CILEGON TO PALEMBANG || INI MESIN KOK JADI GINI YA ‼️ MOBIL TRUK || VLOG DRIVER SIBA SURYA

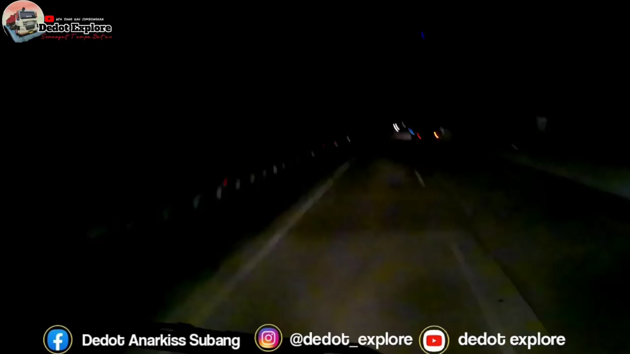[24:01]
Oke guys, memasuki rest area dulu nih.
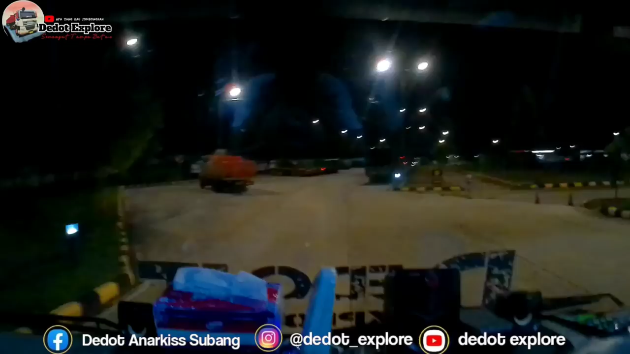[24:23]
Bang Dedot mau posting dulu nih, iya. Soalnya aduh, udah di KM50, takutnya ntar di sana enggak ada sinyal. Banyak mobil masih. Oh, itu tuh di samping aja. Bisa tuh yang lurus tadi. Iya. Ini ada mobil mau mundur, Mas. Mas. Mobil mau mundur.
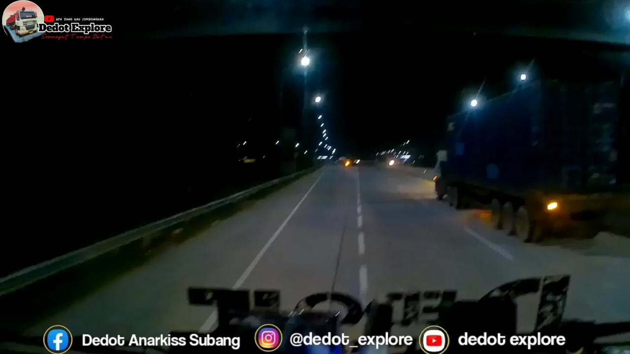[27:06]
Alhamdulillah guys, masuk lagi di rest area 116 nih guys, tol Lampung Palembang. Waktunya Mamangan Maho nih.
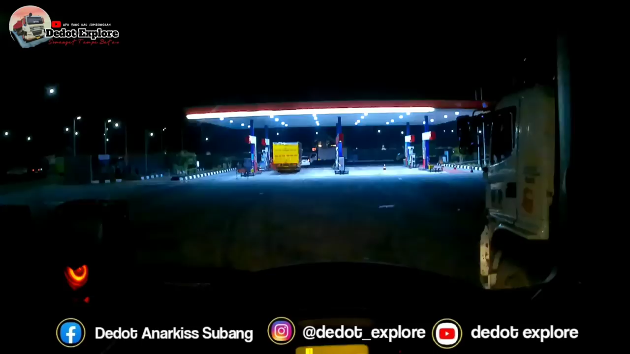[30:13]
Sampai rest area 234 di Samsung. Berangkat guys, berangkat dari rest area 116 nih. Bismillahirrahmanirrahim. Lancar-lancar dijauhkan dari mara bahaya dan rasa ngantuk atau kelalai guys.